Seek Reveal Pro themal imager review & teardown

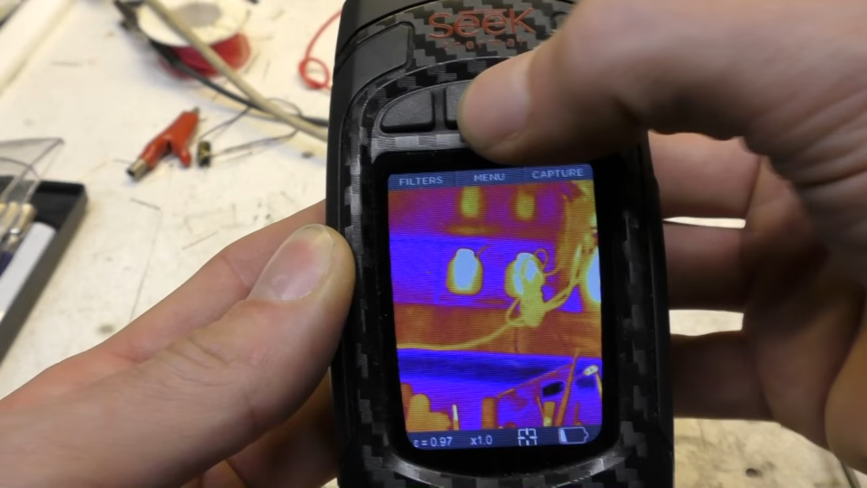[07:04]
the temperature display on and off because obviously sometimes you don't necessarily want the spot temperature reading when you're doing
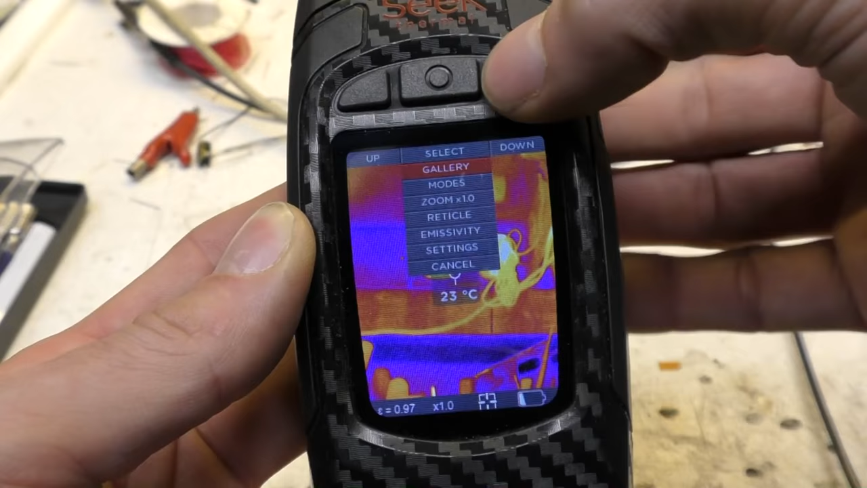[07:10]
On screen: spot 23°C
emissivity you've only got four fixed emissivity settings there's no manual certain manual control for that but again for most applications that's probably